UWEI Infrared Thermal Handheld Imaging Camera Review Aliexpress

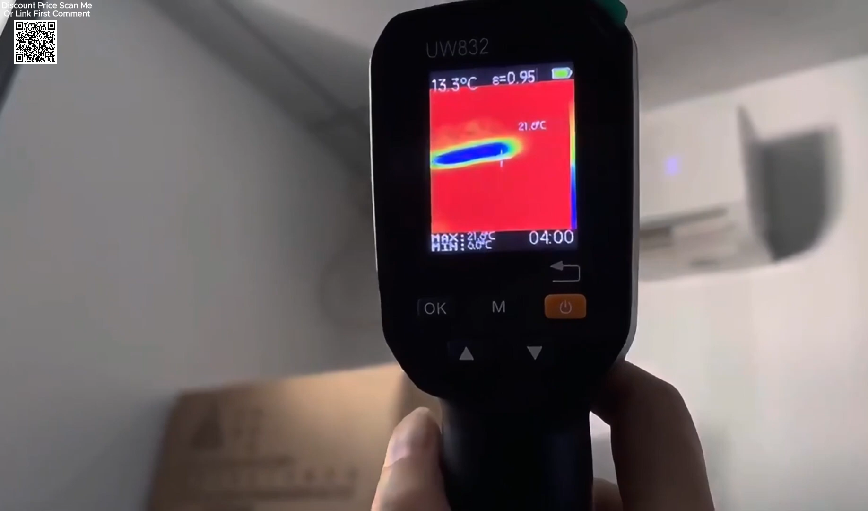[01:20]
its adjustable emissivity from 0.01 to 1.00 ensures accurate readings across different surfaces.
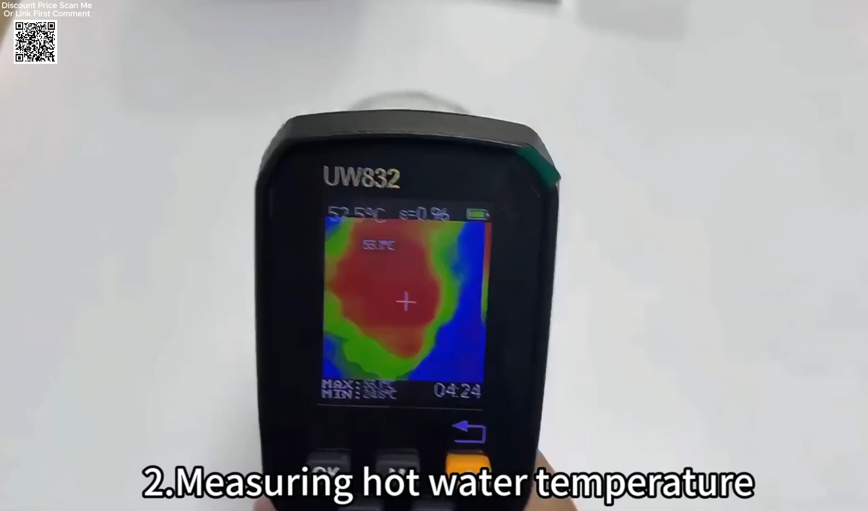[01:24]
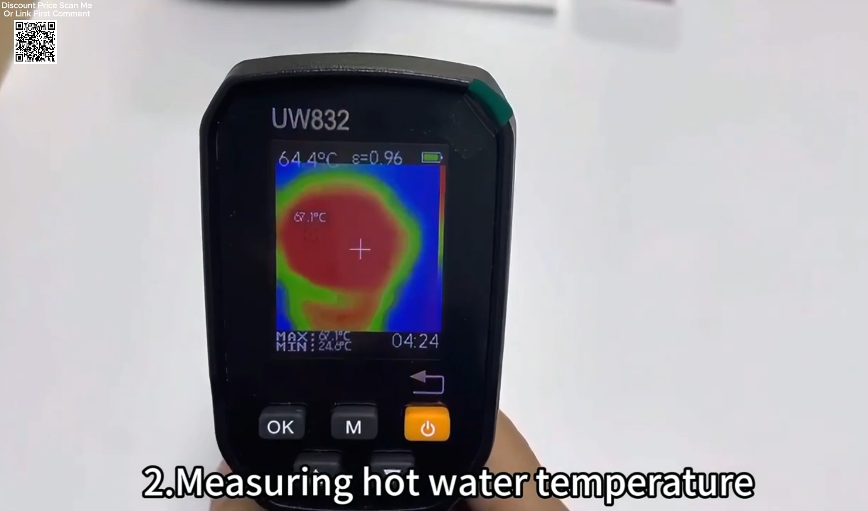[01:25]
On screen: spot 64.4°C, max 67.1°C
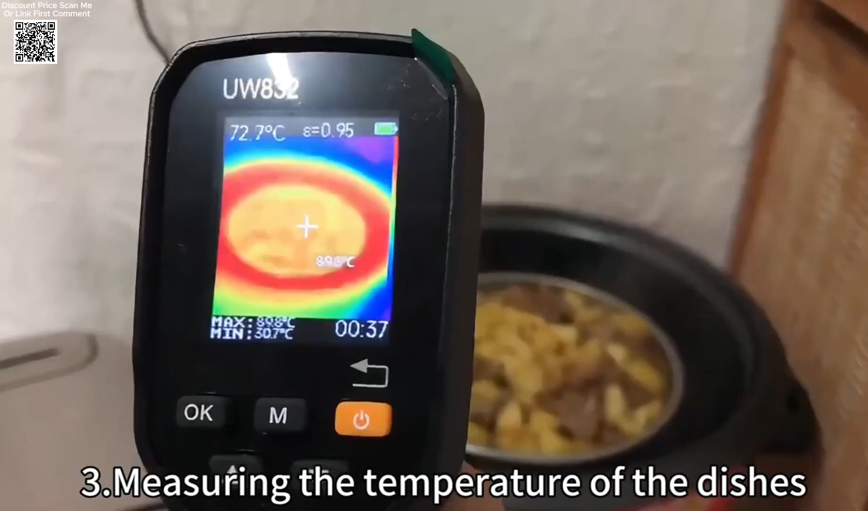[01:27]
On screen: spot 72.7°C
Designed for convenience, the UWEI Thermal Imager comes with an 8 GB memory card,
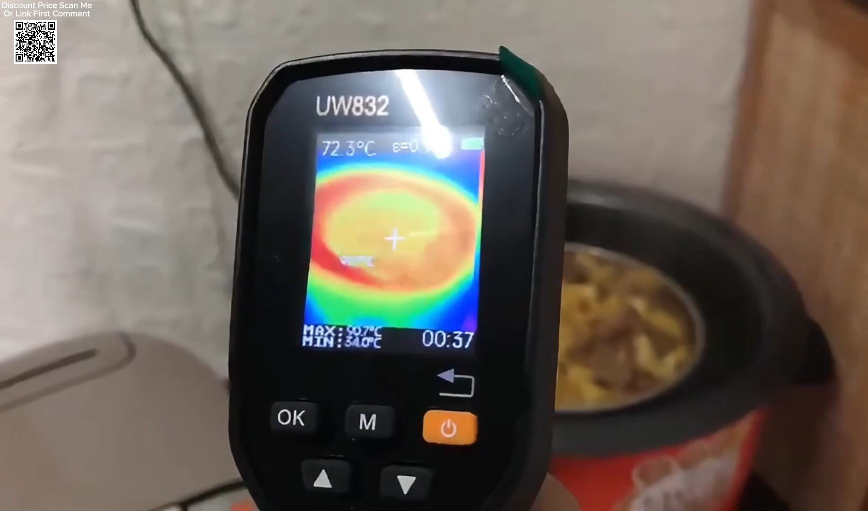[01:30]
On screen: spot 72.3°C
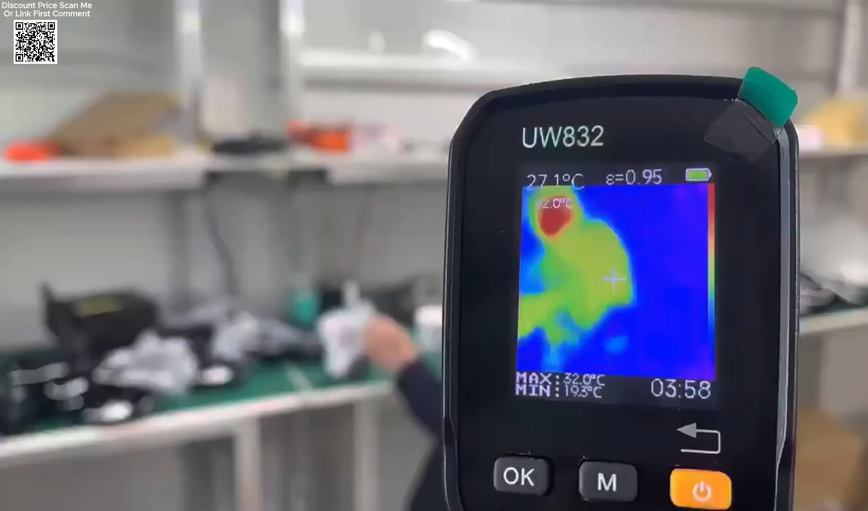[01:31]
On screen: spot 27.1°C, min 19.5°C
providing ample storage for thermal images in BMP format.
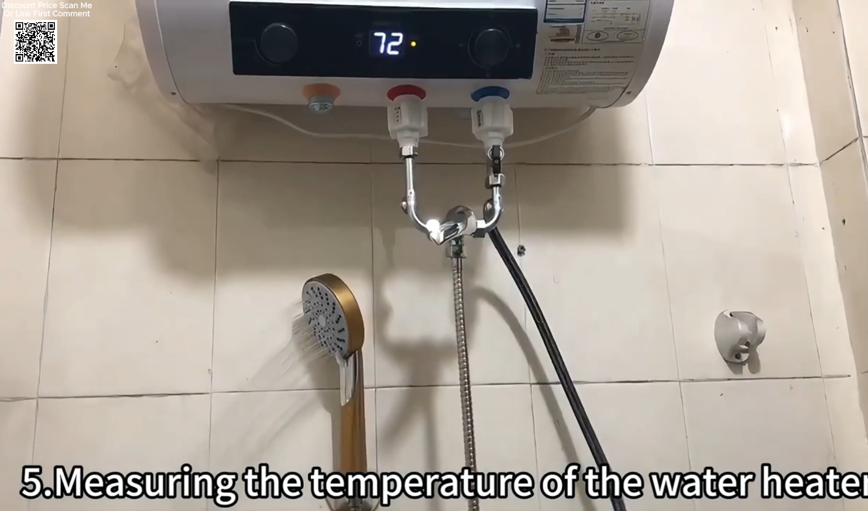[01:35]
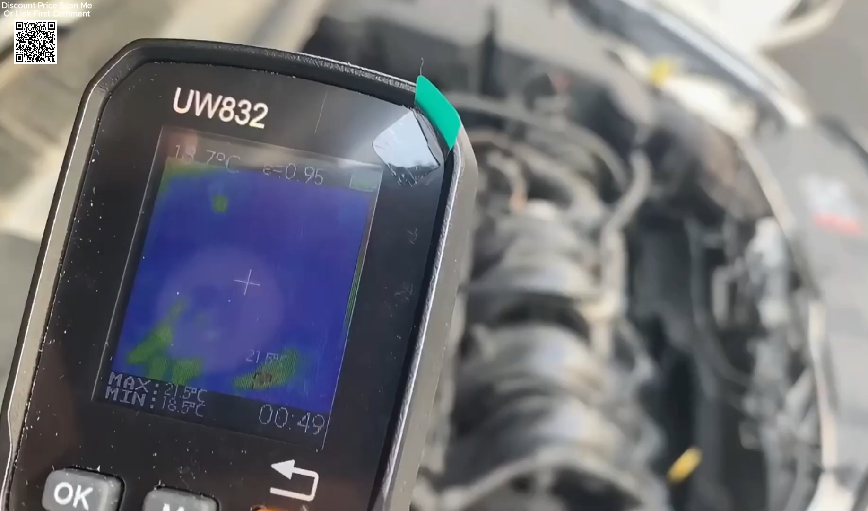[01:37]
On screen: max 21.5°C
Users can also replace the card with a larger one as needed.
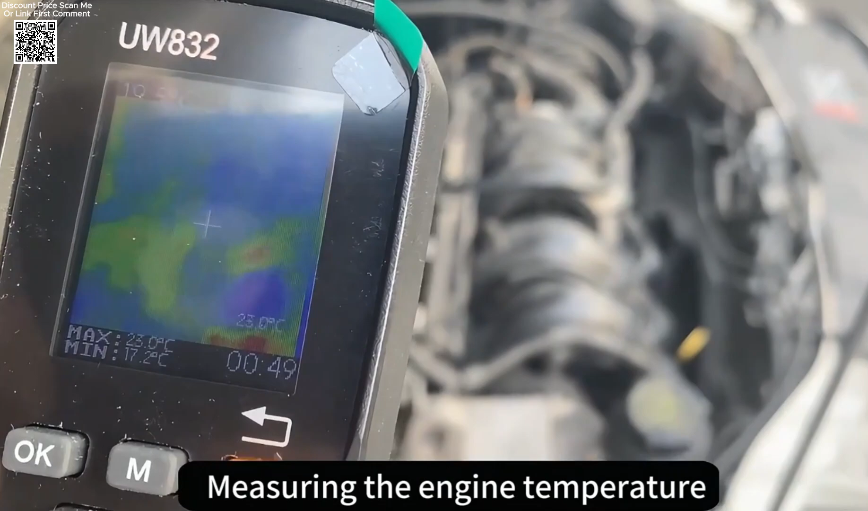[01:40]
On screen: max 23.0°C, min 17.2°C
The USB Type-C interface enables easy data transfer and device charging, ensuring efficient workflow.
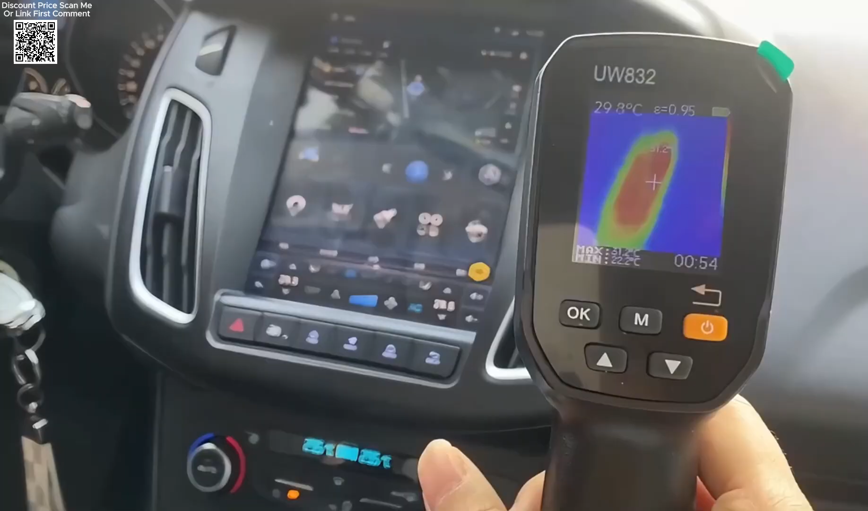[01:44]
On screen: spot 29.8°C
The built-in 1,000 mAh rechargeable lithium battery supports long-lasting use,
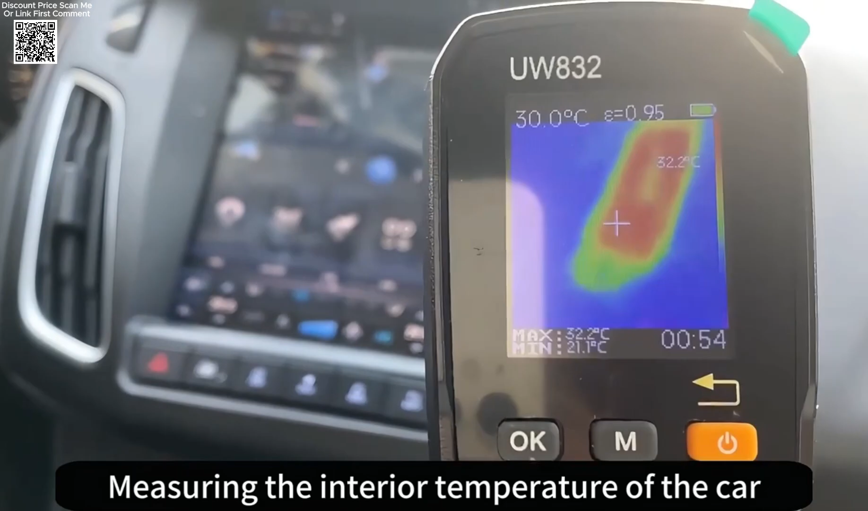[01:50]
On screen: spot 30.0°C, max 32.2°C, min 21.1°C
making it suitable for extended inspections without frequent recharging.
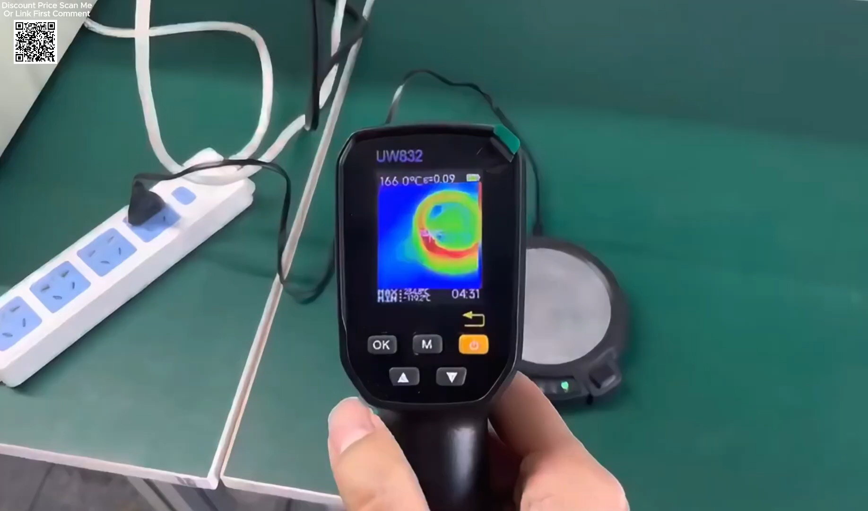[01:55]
On screen: spot 166.0°C
This thermal imaging camera is equipped with a multi-language operating system,
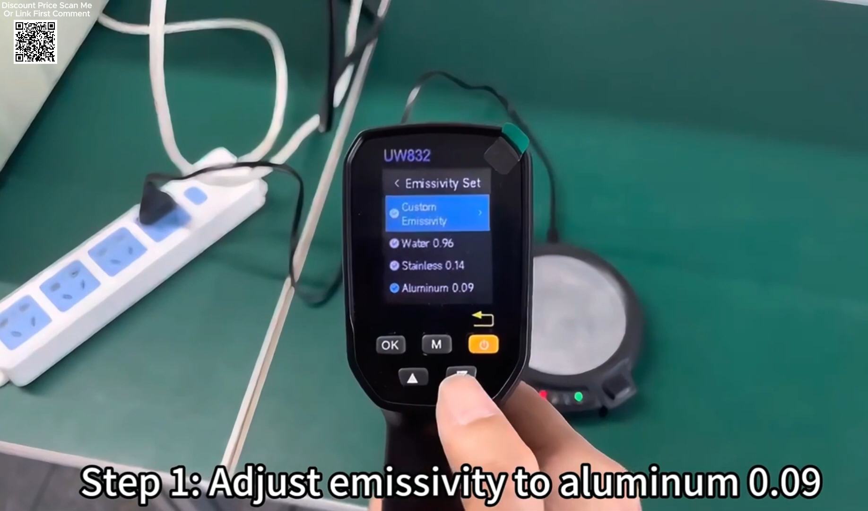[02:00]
allowing users to select their preferred language for ease of use.
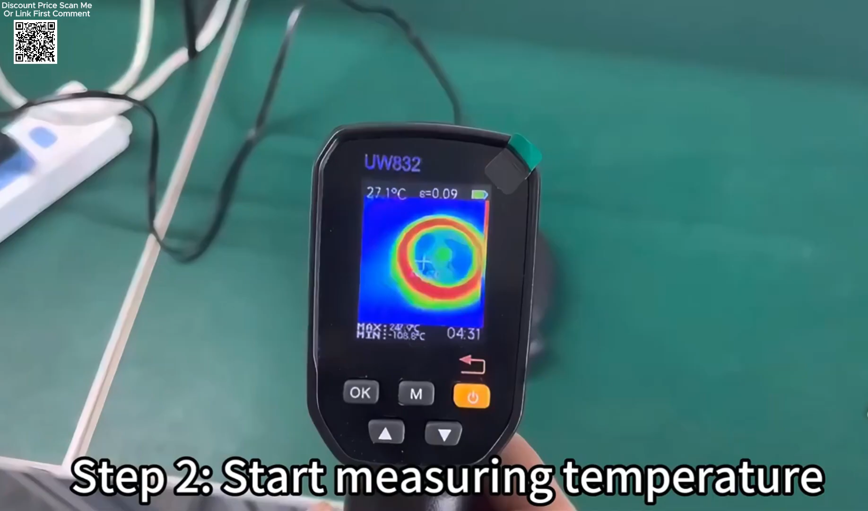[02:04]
On screen: spot 27.1°C
Additionally, the calibration function can be accessed by holding the trigger key and the M key together,